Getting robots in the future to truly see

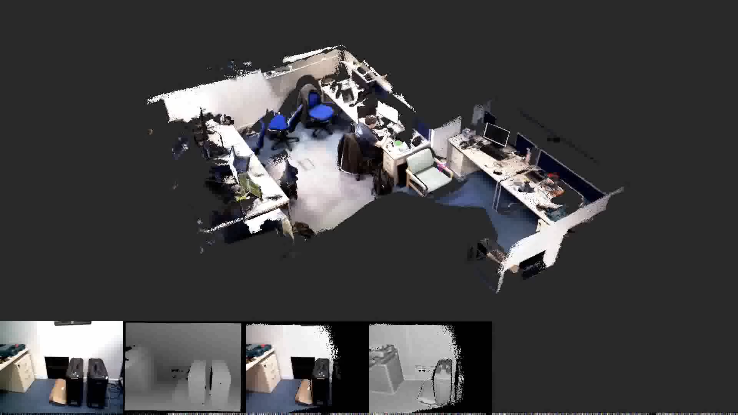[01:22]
very dense kind of 3D map of the environment.
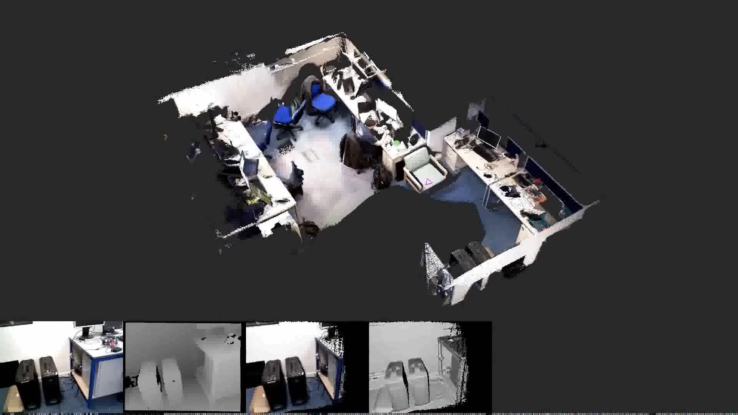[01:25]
And then it simultaneously localizes this camera within this environment. It alternates two steps.
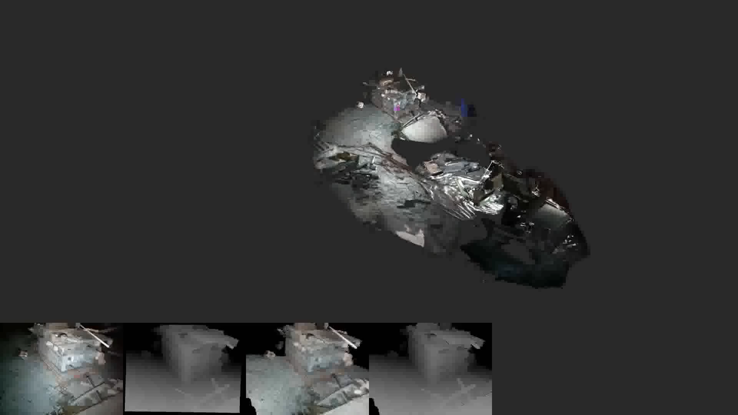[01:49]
And then what we also do is we can detect errors that accumulate over time,